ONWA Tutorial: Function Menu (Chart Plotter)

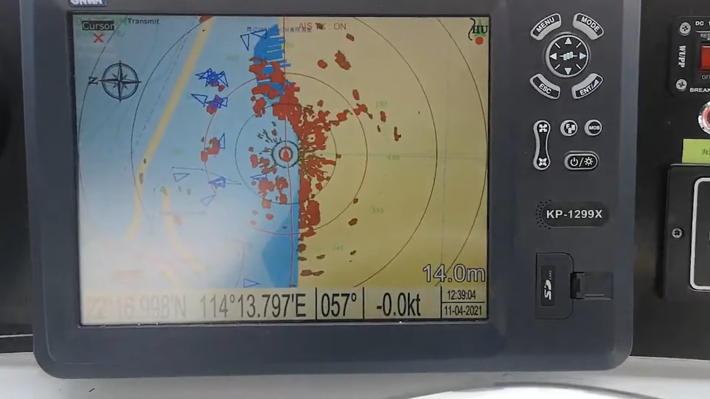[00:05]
let me show you the function menu so here you can set the destination